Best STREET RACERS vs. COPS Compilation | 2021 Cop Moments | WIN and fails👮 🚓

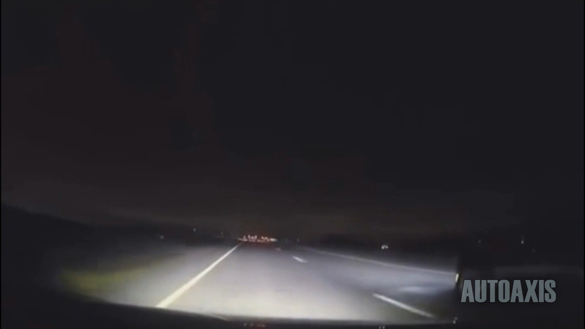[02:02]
Over 100 miles per hour, this driver's sole mission was to get himself out of a ticket. Here's his point of view.
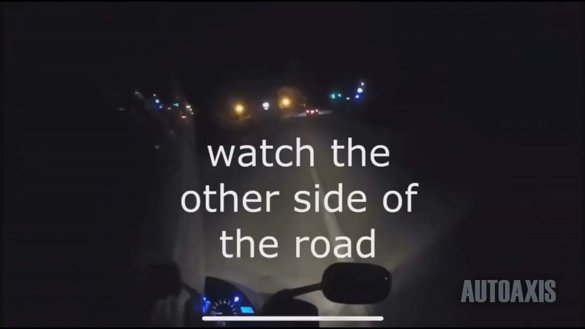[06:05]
Just an average motorcyclist minding his business until car speeds right past him over 100 miles per hour.